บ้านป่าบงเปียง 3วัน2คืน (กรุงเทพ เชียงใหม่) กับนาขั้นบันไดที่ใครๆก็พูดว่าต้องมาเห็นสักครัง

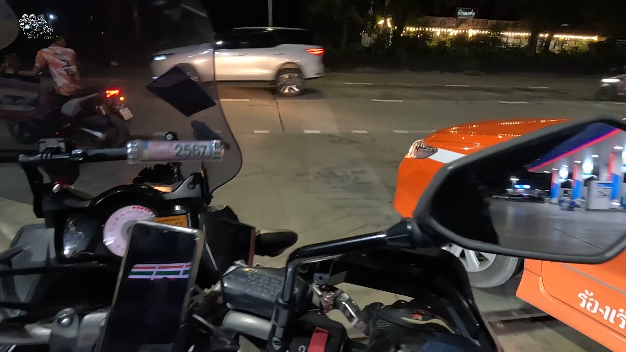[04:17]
โอ้โห รถแรงด้วยง่ะ